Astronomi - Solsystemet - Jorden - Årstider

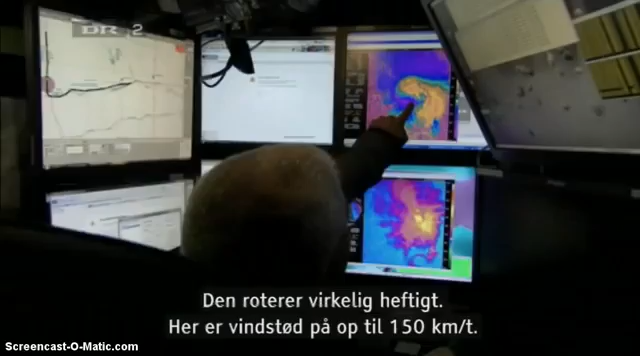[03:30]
This purple area here is winds about 150 kilometers towards the radar.